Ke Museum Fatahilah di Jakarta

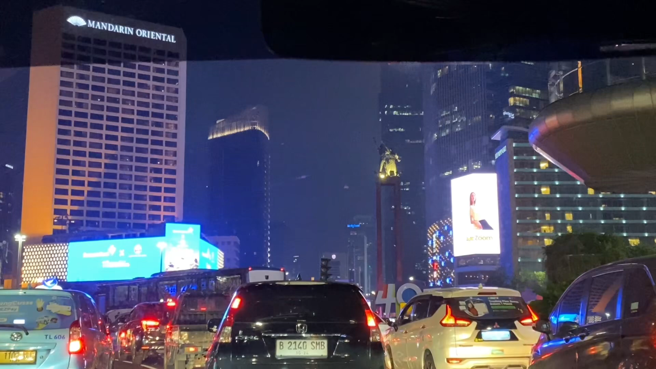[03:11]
mandarin oriental nih ini gedungnya nih selamanya tau kan apaan?